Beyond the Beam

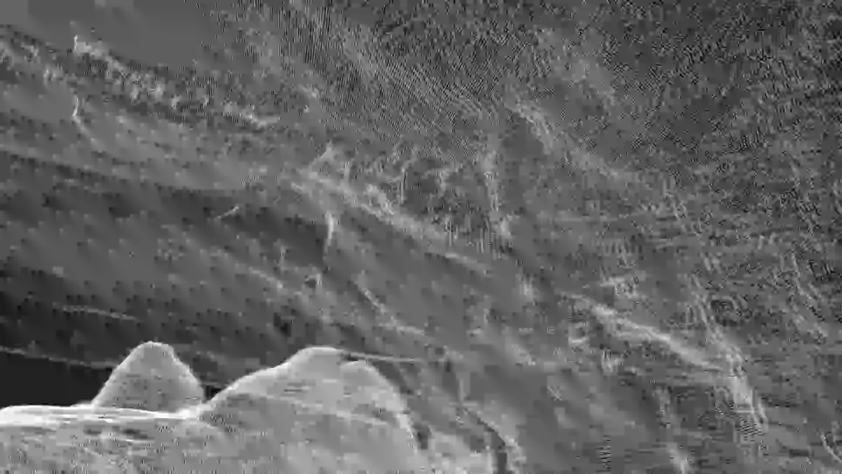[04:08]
And then it continues down, calcite flows the other side.
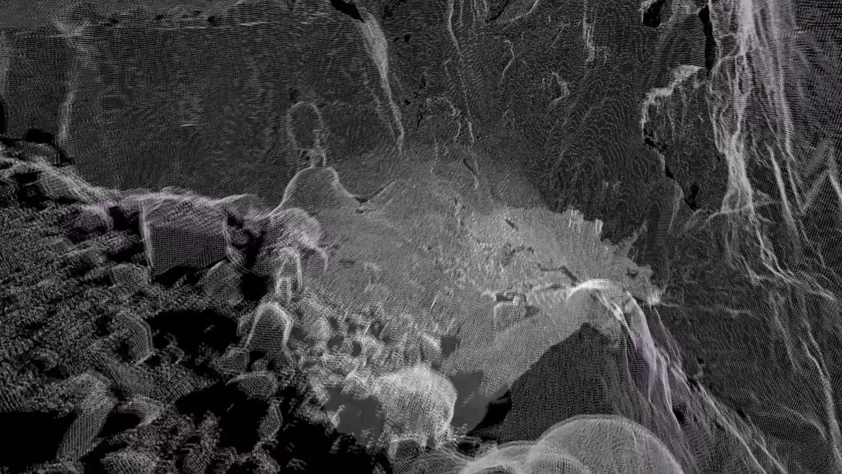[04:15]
It's a really unusual lead because it was only really discovered via laser scanning.
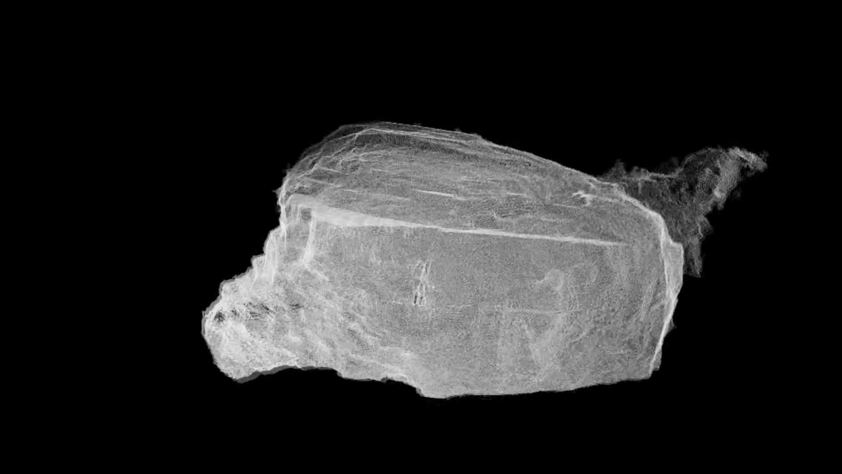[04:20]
And back at home once all that data had been analysed and rendered and fitted together you could see that up in that far
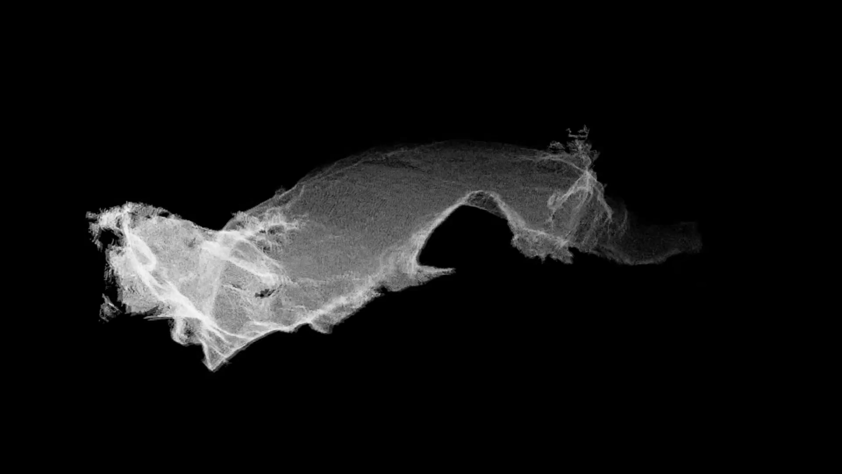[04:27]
top corner there was some passage development that you couldn't really see from the ground.